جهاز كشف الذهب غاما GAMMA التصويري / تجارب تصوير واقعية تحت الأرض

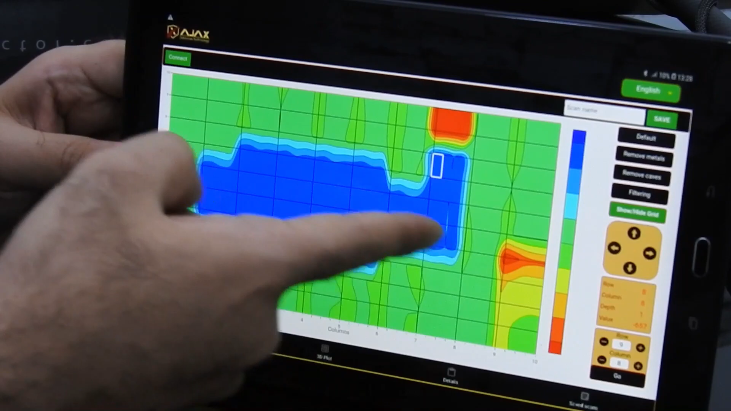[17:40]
النسبة أو القيمة حقة هذا الشيء المكتشف هي
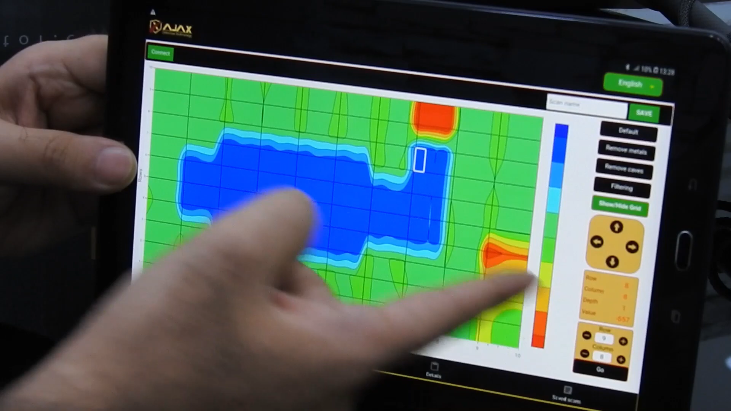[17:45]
657 بالناقص بالماينس طبعا يظهرها 657 ماينس طبعا لأن الفراغ أو التجويف
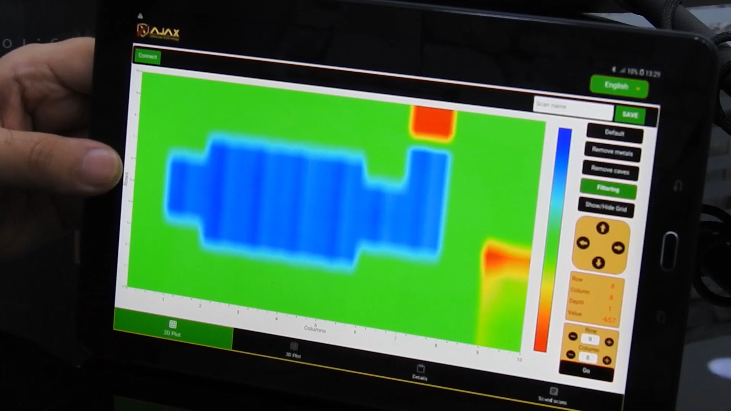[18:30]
3D من خلال هذا الزر الجهاز الحين أو أقدر أتحكم في الصورة
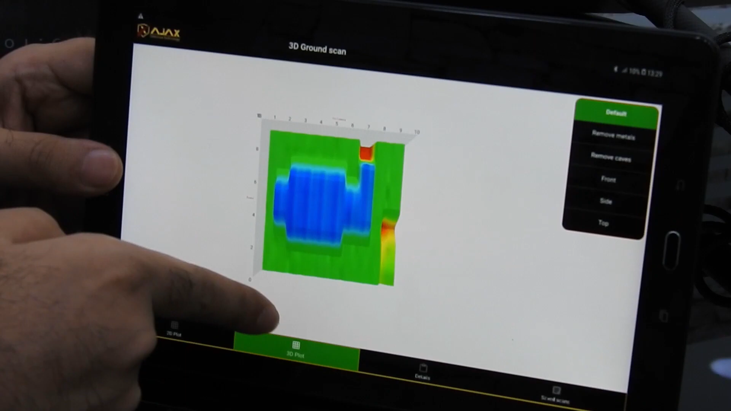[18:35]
وأشوف الهدف بأكثر من اتجاه المعادن التجاويف
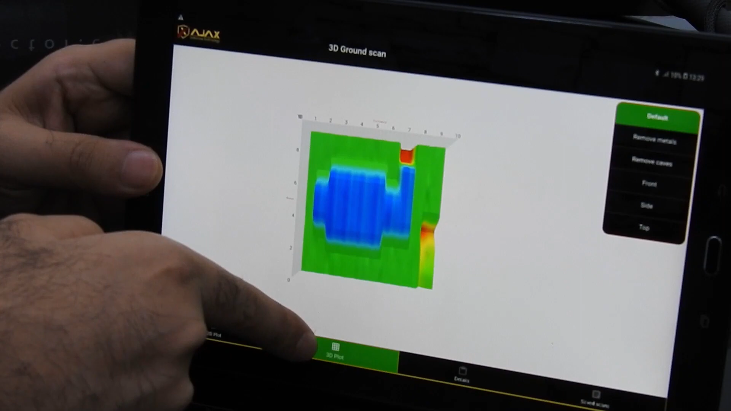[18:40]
الموجودة عندي في المكان المجرى اللي صورناه طبقات الأرض لو ضغطنا على زر
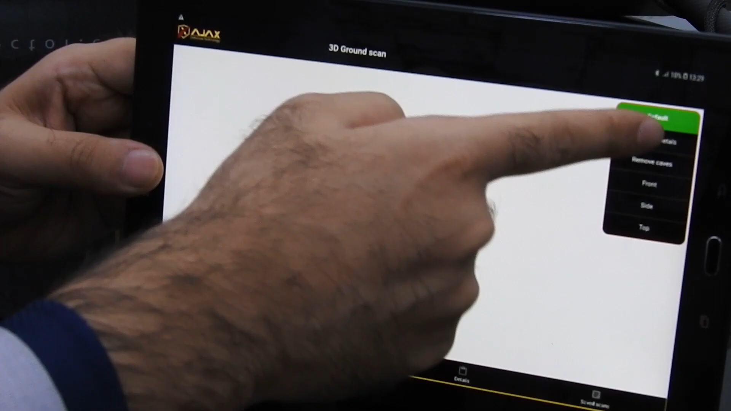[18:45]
ريموف متل ممكن أمسح المعادن اللي اكتشف في الجهاز أبقي فقط على
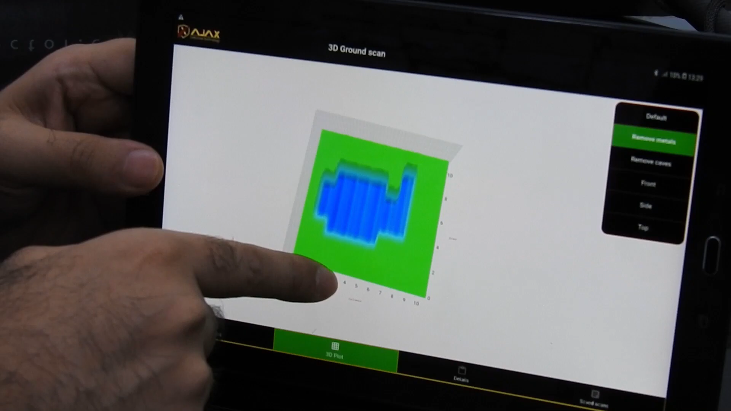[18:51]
الفراغ وعلى التربة الموجودة عندي في المكان طبعا بإمكاننا نشوف التجويف مثل ما شايفين الحين سطح الأرض من الأعلى التجويف نازل إلى الأسفل
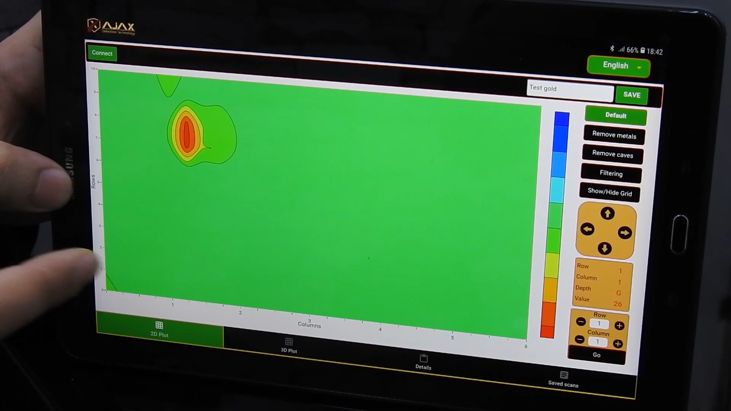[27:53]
إن شاء الله راح أشوفه الحين مع بعض ممكن أن أضغط على زر الشو
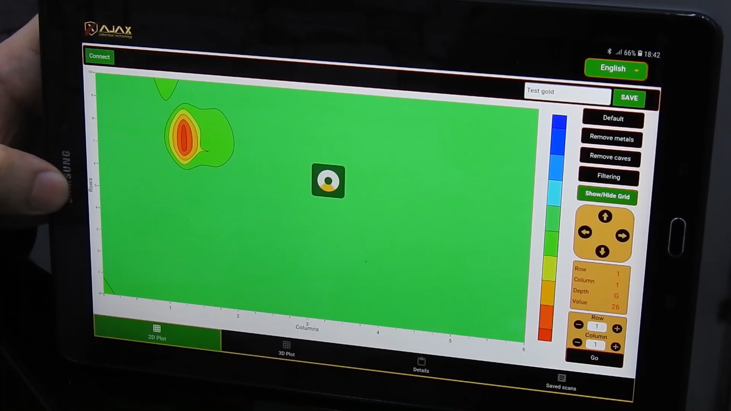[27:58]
بهذا الشكل راح أحرك مربع أحمر موجود عندي فيه البرنامج أجيبه بالضبط أحطه هنا عند مكان الذهب بهذا الشكل راح أختار عدد الخطوات أعطيه جو الجهاز الحين راح أجيبني المربع أحمر عن مكان الذهب راح أشوف
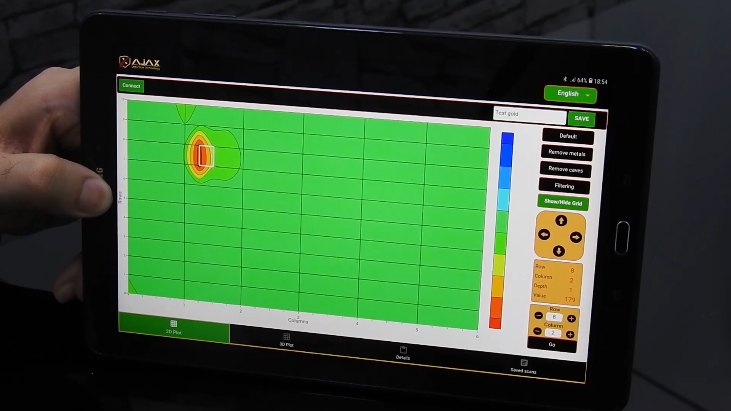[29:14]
خمسين إلى مئتين إذا كانت عندي هذا القيمة يكون الهدف المكتشف هو هدف ذهب أكملنا الشرح على موضوع القيمة في الجهاز الآن بالنسبة لهذه الصورة أنا ممكن أسوي لها شيء اسمه الفلترينج اللي هي فلترة الصورة لو أنا ضغط على هذا الزر
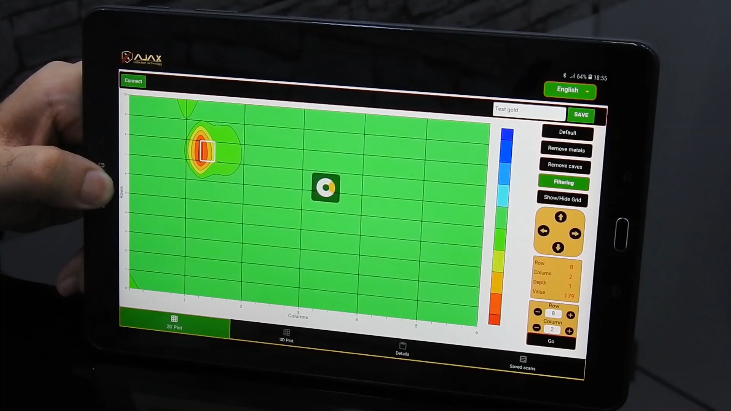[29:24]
راح أشوف الجهاز الحين راح يفلتر هذا الصورة طبعا فلترت الصورة بشكل عام هي محو التموجات المحيطة في المعادن أو في الكهوف المكتشفة طبعا أنا عندي في هذا المكان المعادن فقط موجودة بهالشكل الحين
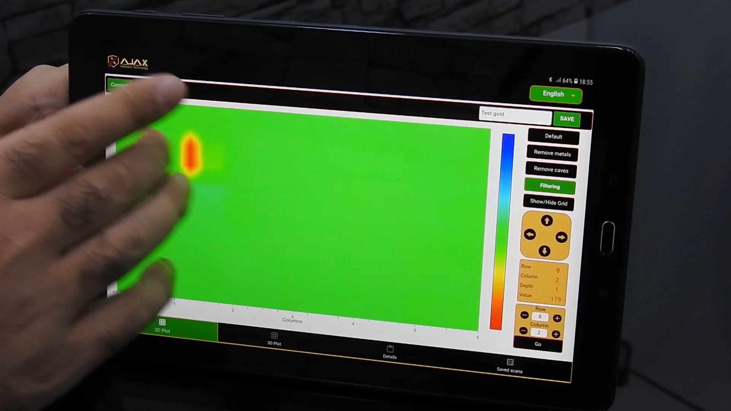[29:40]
الجهاز سوى لها فلترة وضح القيم أو وضح أفوان القطع المكتشفة بشكل أوضح طبعا لما يكون الهدف المكتشف هو هدف متفون من
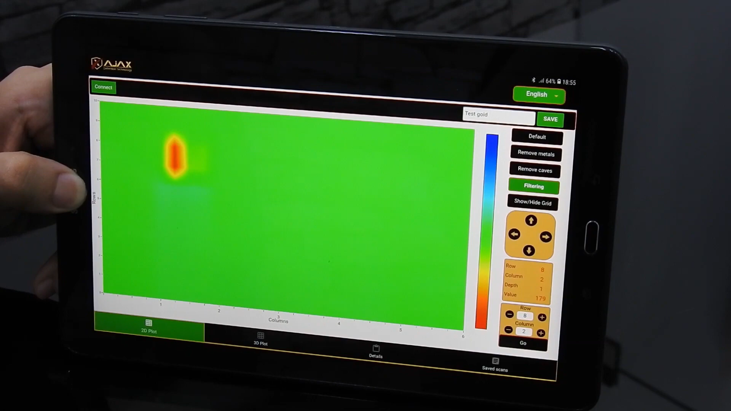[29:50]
سنوات أكثر دائما تكون الصورة التدسيمية للأهداف هي أوضح فلذلك الآن نشوف هذه الصورة ولكن لو كان هذا الذهب أيضا متفون من فترات أطور راح تكون أيضا هذه الصورة موضحة عندي بشكل أوضح طبعا ممكن أن الآن أضغط على زر أيضا 3D في الجهاز عشان أيضا نشوف
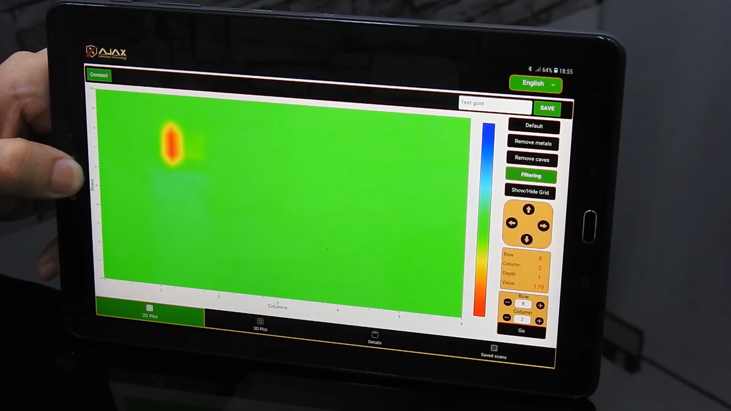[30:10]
الصورة بشكل 3D مجرد الضغط على هذا الزر لمرة واحدة راح الجهاز
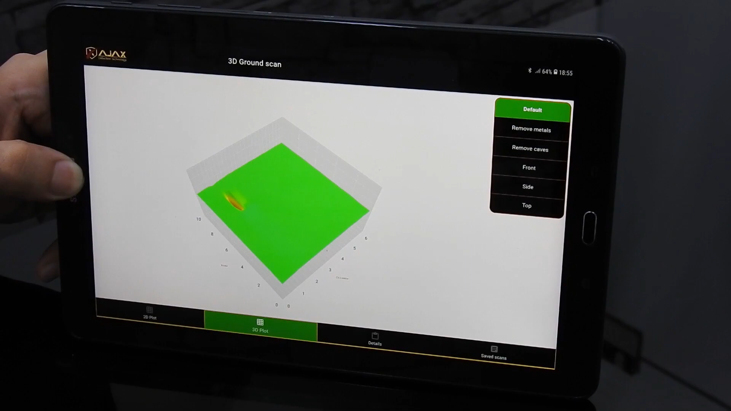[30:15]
يحولك على 3D 3D Ground Scan ممكن أن أحرك الصورة بشكل